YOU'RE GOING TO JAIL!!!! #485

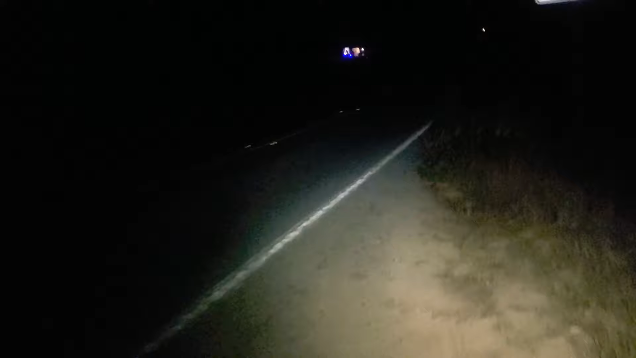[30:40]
I gotta just hope that the shop is open now. It's not as late as it looks. It's like pitch black.